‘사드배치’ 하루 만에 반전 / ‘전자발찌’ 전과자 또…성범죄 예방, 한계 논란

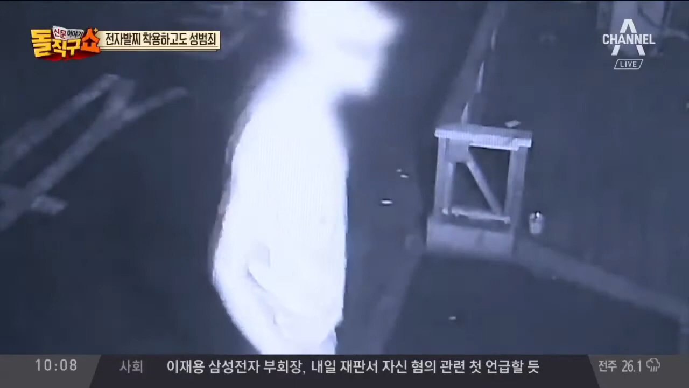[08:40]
지금 흉기를 들고 범인이 계속해서 쫓고 있는 겁니다. 개방형 화장실 새벽 시간에 여자 화장실에서 거울을 보고 있었던 피해자를 발견한 전자발찌를 찬 범인이
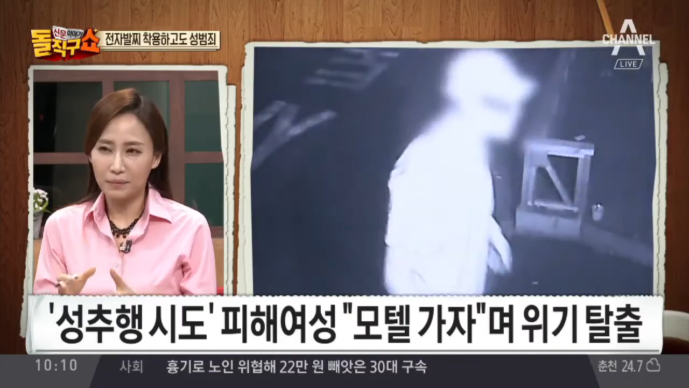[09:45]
그래서 지금 그 상황에서 남자 두 사람이 저렇게 부딪히는 과정에서 피해자 여성의 지인이 칼에 찔리는, 배 복부에 칼에 찔리는 그런 불미스러운 일은 있었지만 다행히 미수에 그쳤다는 거지만요.